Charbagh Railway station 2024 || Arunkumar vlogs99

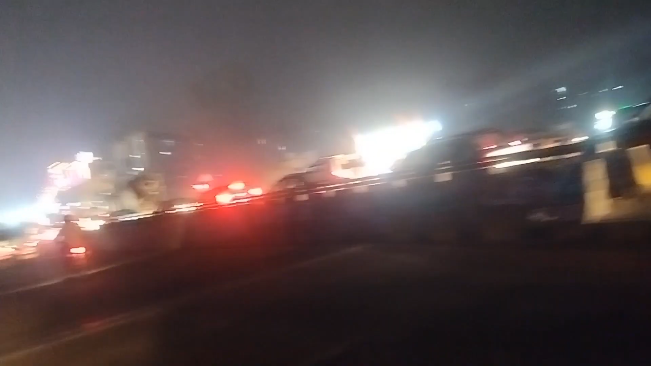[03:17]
जरूर बताने सकता है इतना ज्यादा ट्रैफिक बट मैं तो इस गाइस सर्णाडे रोड पर चल रहा हूं और यह ज़्यादा ट्रैफिक और रखाया लगनों में तो गईस अभी निकलते हैं काई सागी की तरफ कि अभी नायद का व्यू चेक करो यार इतना ज्यादा अमेजिंग